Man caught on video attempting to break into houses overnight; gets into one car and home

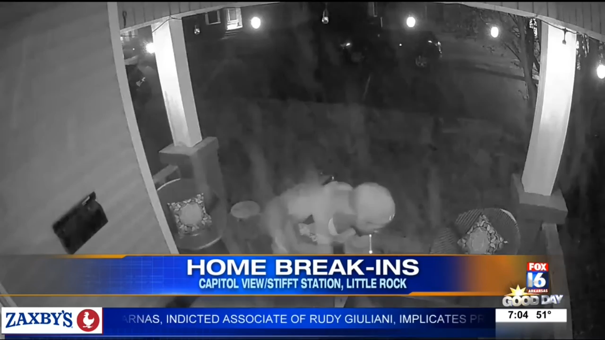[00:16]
The homeowner says she didn't hear anything overnight, but she did notice her car door was open.
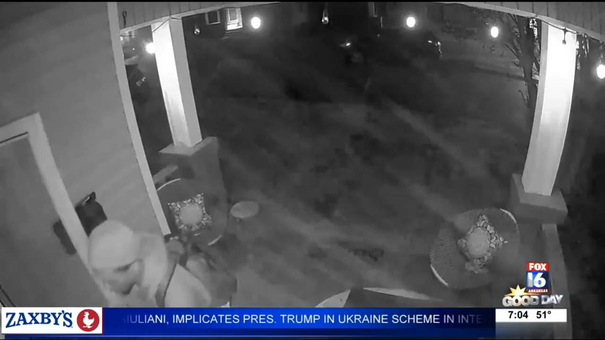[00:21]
And then the man tried to get in their front door.